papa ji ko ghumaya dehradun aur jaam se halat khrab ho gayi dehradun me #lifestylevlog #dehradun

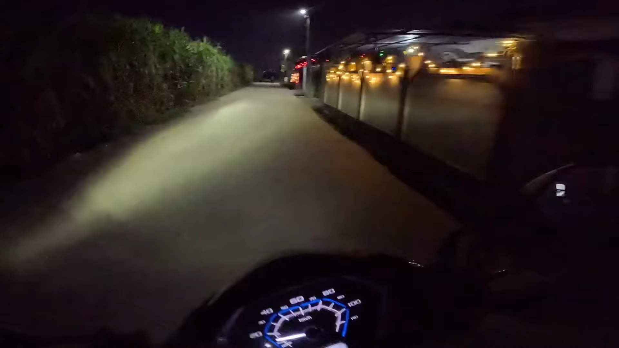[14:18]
ये है डोई वाला चौक, अब यहाँ से निकल रहे हैं हम सीधा भानीवाला के लिए।
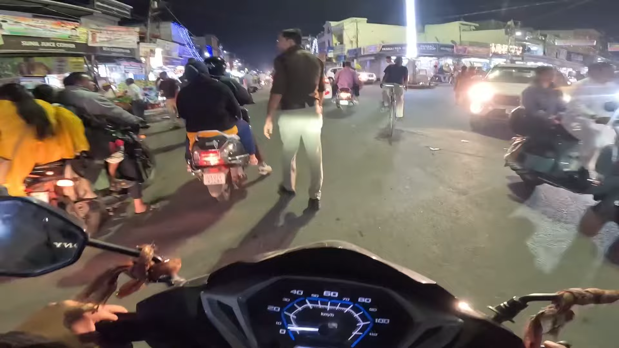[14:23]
सो गाइस हम हैं भानीवाला के हाईवे के नीचे, अब हम जा रहे हैं सीधा भाई के घर।
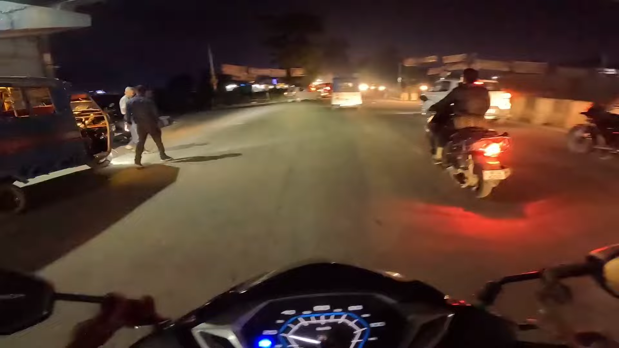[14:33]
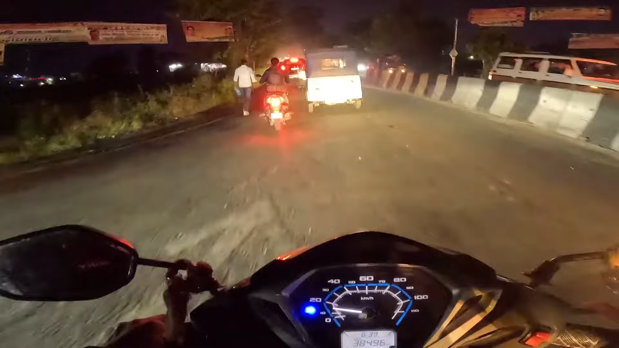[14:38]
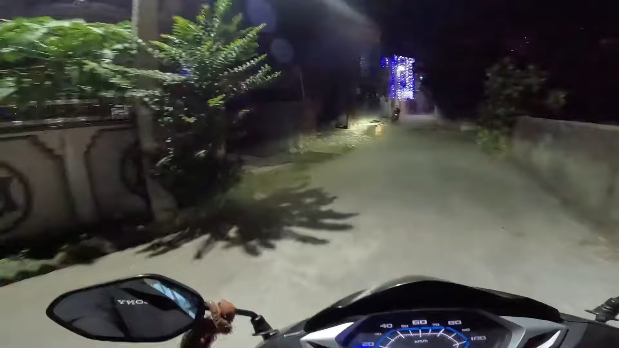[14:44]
सो गाइस फाइनली पहुँच चुके हैं हम घर पे,